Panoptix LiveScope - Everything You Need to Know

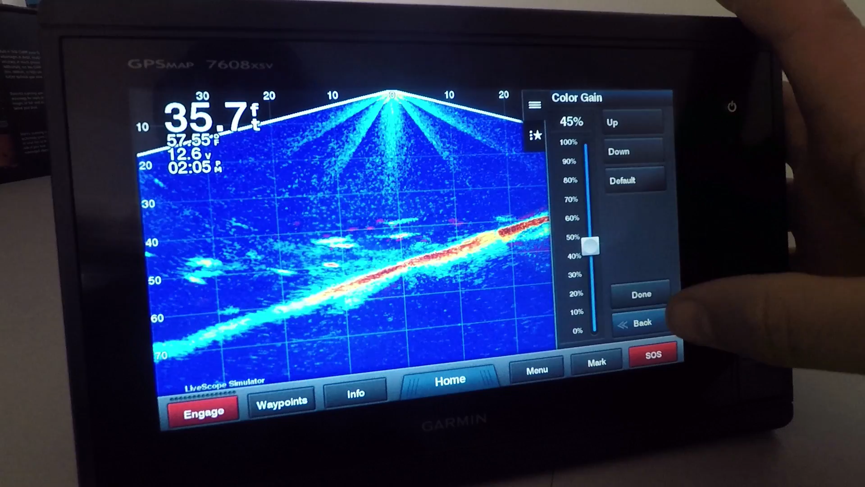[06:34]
On screen: depth 35.7 ft
So for instance, we'll just pick a target maybe moving in here.
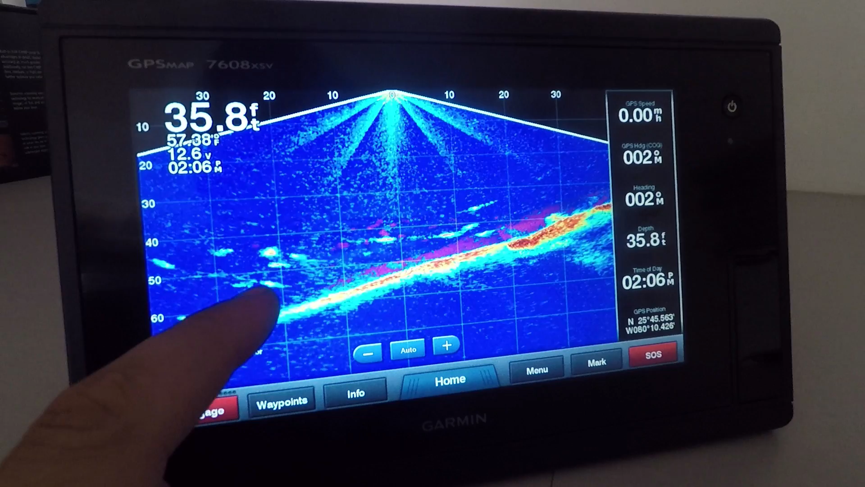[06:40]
On screen: depth 35.8 ft
You can see this one here, just slowly moving in and leaves a trail. So as they go, it'll leave a trail. Now the downside to it is the bottom leaves a trail as well.
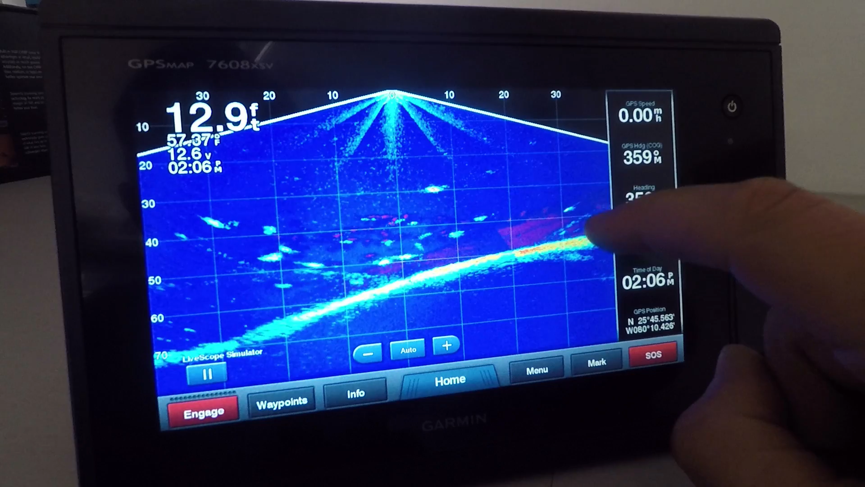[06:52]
On screen: depth 12.9 ft
So you can see that it was up higher, and now it's gone down. Now I did have this set to slow, slow. I'm going to change them to medium, just because it does look a little bit better. You can see they're still on there when they're set to slow.
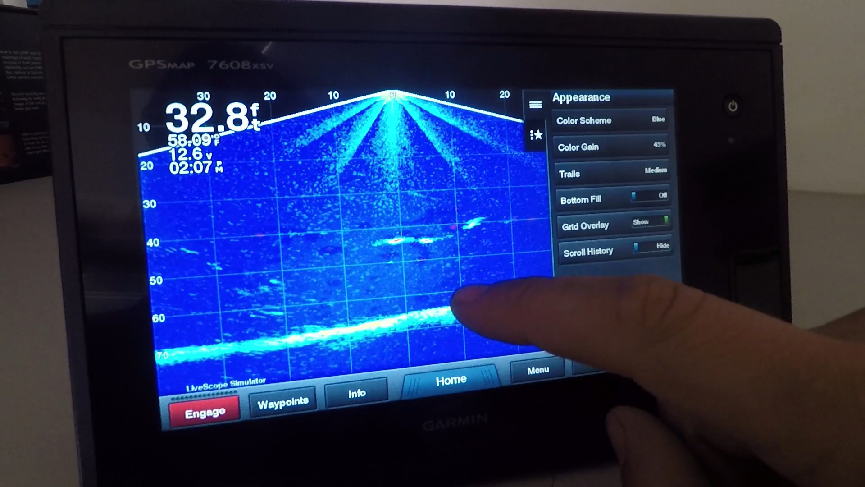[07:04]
On screen: depth 32.8 ft
So when you have it on medium, they do update a little bit quicker, and I found that's a little bit better just for for following the fish. Now, this is really going to be good and useful when you're vertically fishing. You drop a drop shot down, and you can see that drop shot, see what you've done with it, you know, either lifting it up or dropping it down, and then see how that fish is coming to it.
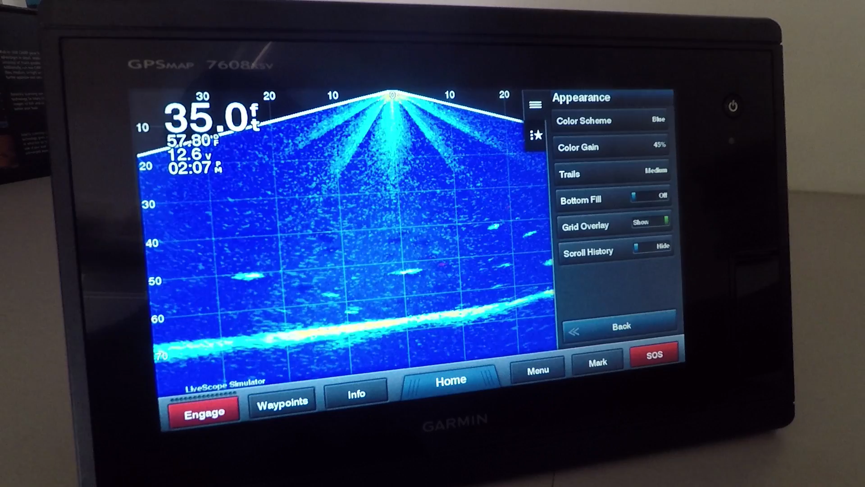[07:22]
On screen: depth 35.0 ft
So you'll see a streak. So here's a perfect example. Let's see that fish streaking, just like that. So that's the type of stuff you're going to see. Faster, medium would be best. Slow, I don't think you're you're really ever going to use it on slow. Back into our menu here. That's basically everything in the appearance menu.
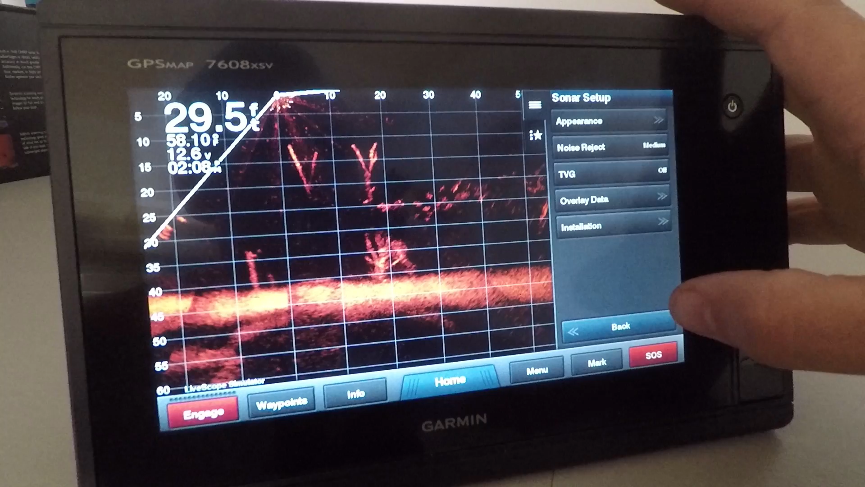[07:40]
So we'll get back out of there. Noise rejection, we have that if you're getting electrical interference, we've got a off and low, medium and high. So you can set that however you see. We've got TVG control here as well. Again, low, medium and high. So basic, you know, fish finder features are in this as well. Our overlay data, you know, we can turn on or off.
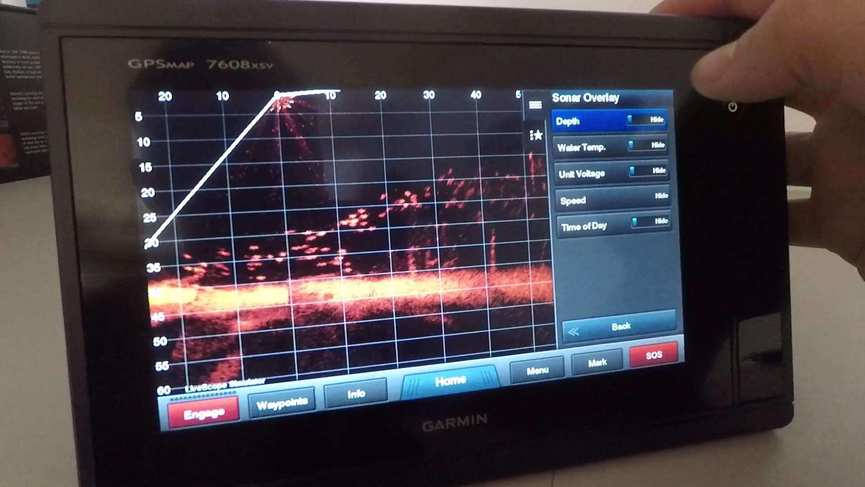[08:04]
So whatever you want to see, you know, if you want to see how deep it is, and that's it, you can do that. And you want to keep an eye on the time, you can do that as well.
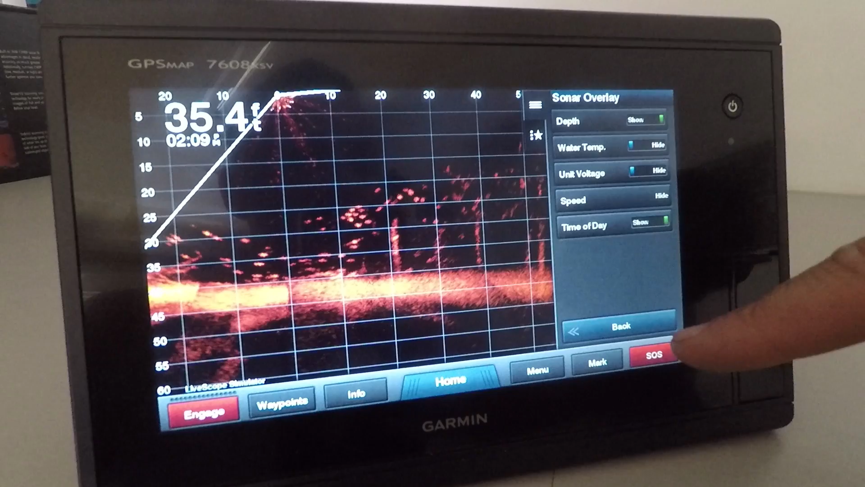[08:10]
On screen: depth 35.4 ft
So you can customize that a little bit in there into our installation menu. This is where we go a little bit deeper in, we have a depth offset. So the install depth, you can go in and change that to you know, whatever it is.
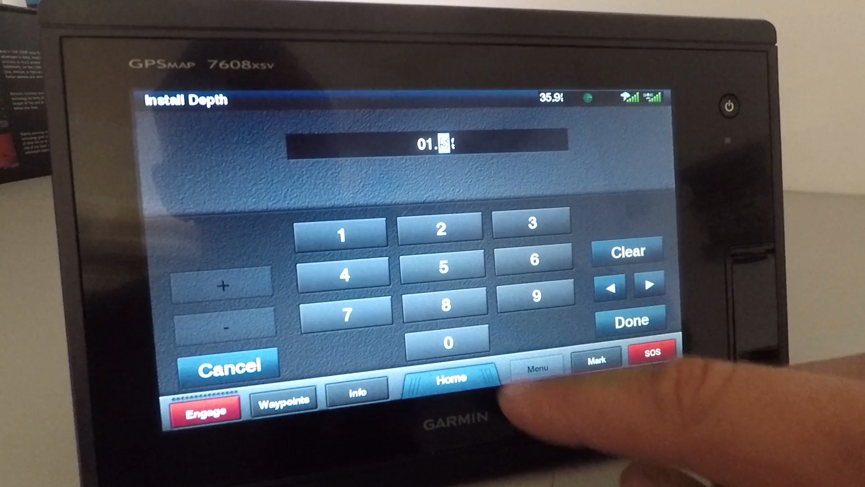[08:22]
So if it's at 1.5 feet down, you can do that. And then we'll have a depth depth ops offset of that. The reason they have that is these are designed to be installed on a trolling motor. So the trolling motor is going to be lower in the water than the actual surface.
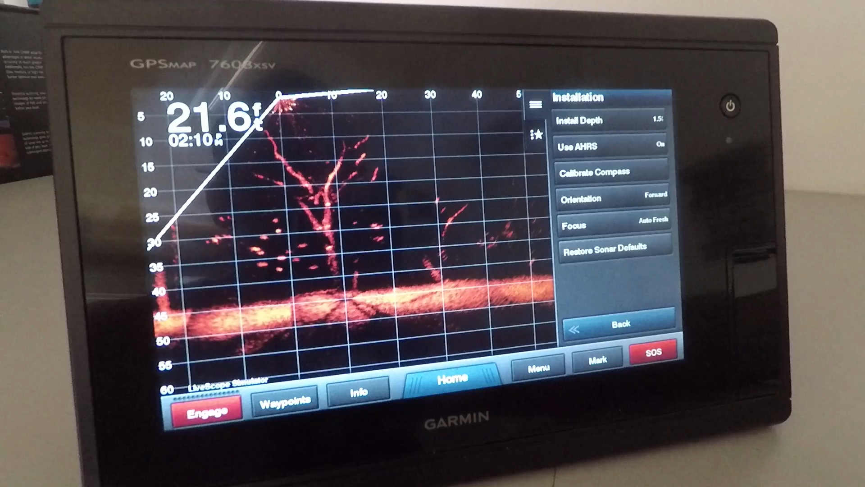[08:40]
So you can offset for that use a HRS attitude heading reference sensor is what that is. And that's an internal compass. So you can turn that on or off.
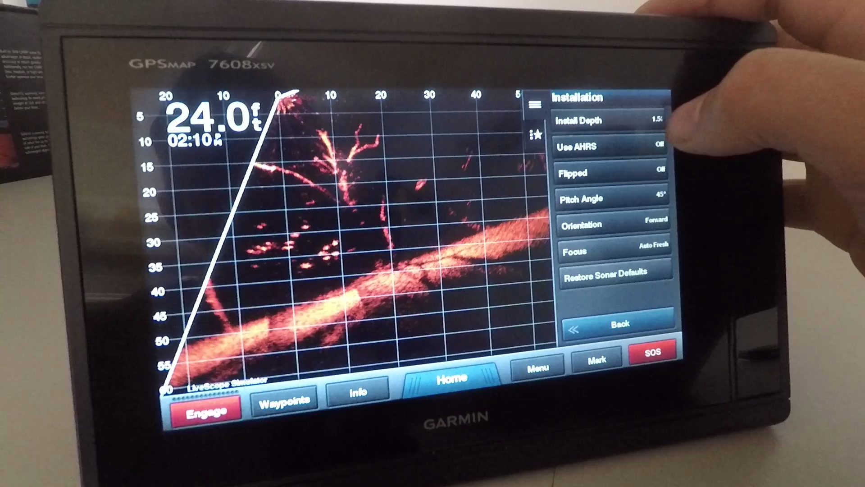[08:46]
On screen: depth 24.0 ft
And then that will, as you can see, vary the positioning of it.
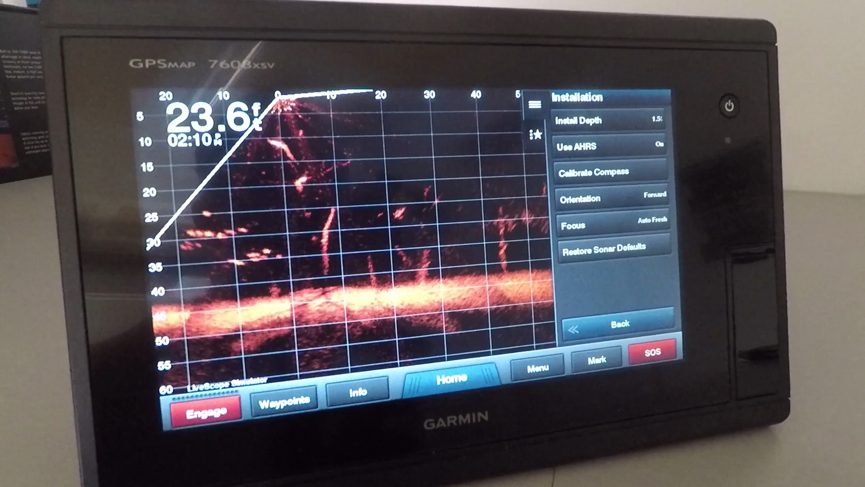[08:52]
On screen: depth 23.6 ft
Now, if you're using this on the barrel of a trolling motor, you cannot use the compass, so you have to turn it off.
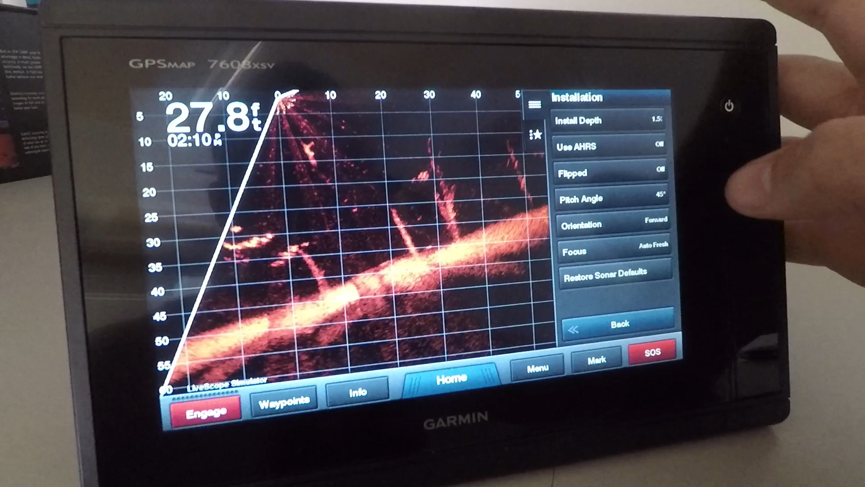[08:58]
On screen: depth 27.8 ft
And then you would basically manually adjust the pitch to whatever you would see fit. So kind of like this. In my experience with the PS21 transducer, I found turning this off was much better.
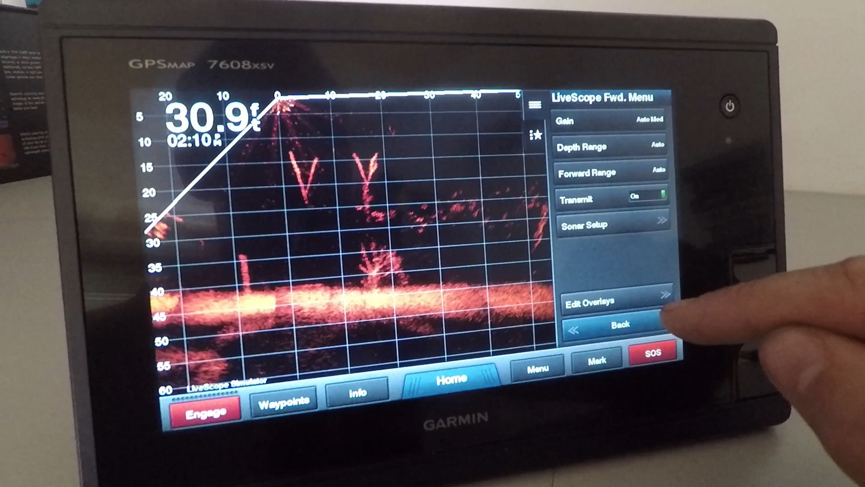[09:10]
And just using it on its own on a on a barrel or a shaft mount on the trolling motor. But that's it's kind of up to you, whatever, whatever you want to do doesn't really make a difference. The compass, you know,
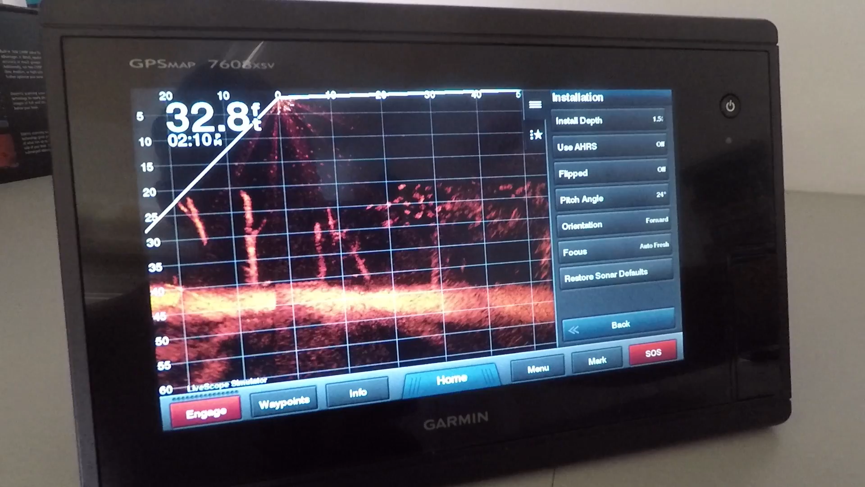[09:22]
On screen: depth 32.8 ft
just basically automatically telling you what direction there or what angle it's at. I personally like to set things up manually just because I have more control that way.
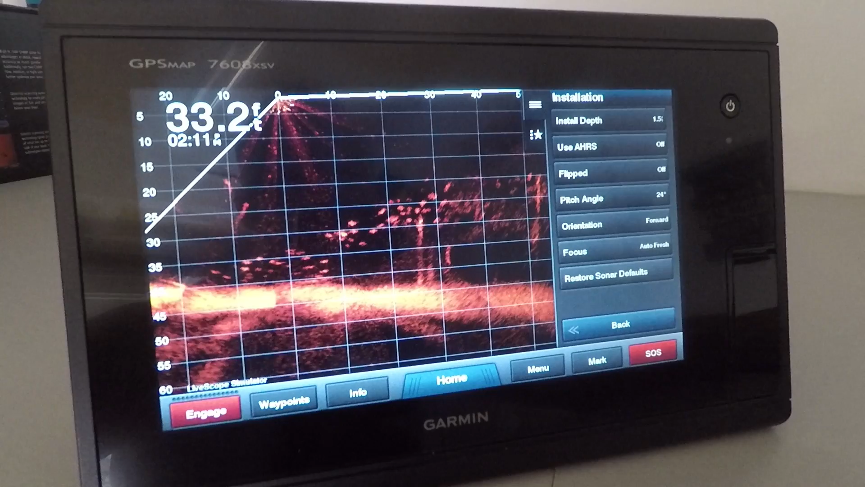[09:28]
On screen: depth 33.2 ft
So that's why I turn it off. Okay, and then you have a compass calibration in here, turn the boat time and a half in either direction. You just basically have to keep the boat steady when you do this,
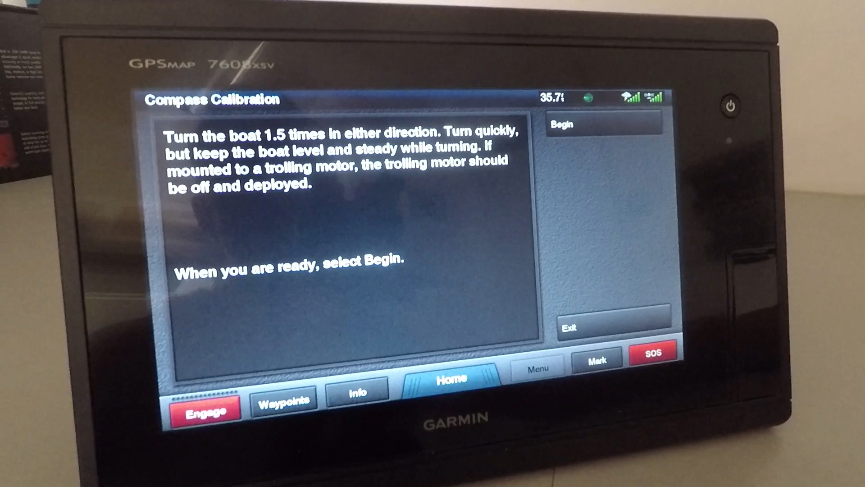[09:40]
just basically follow those instructions there and the trolling motor needs to be deployed orientation. We've already gone through focus here.
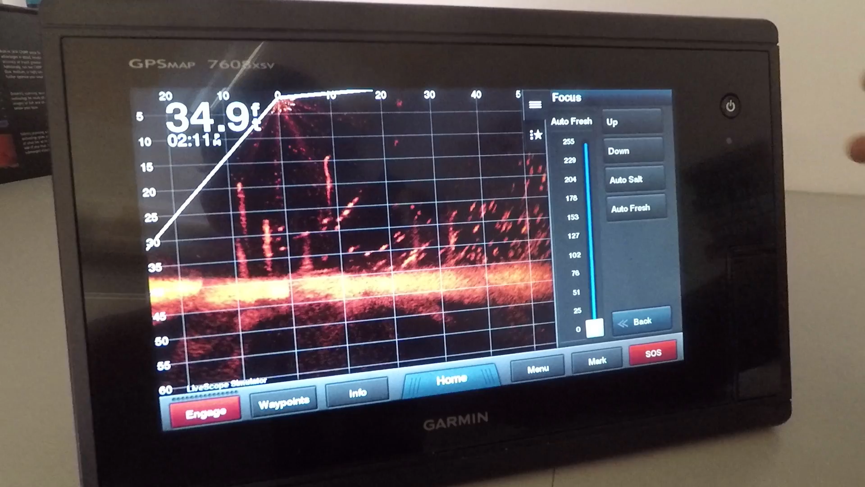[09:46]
On screen: depth 34.9 ft
This is something that is is kind of unique here. What it is designed to do is help you if you're in fresher saltwater because the salinity and saltwater will, you know, affect the echo. So we can go to auto salt. And then that will just clean up your picture if you're noticing it being a little cluttered or auto fresh.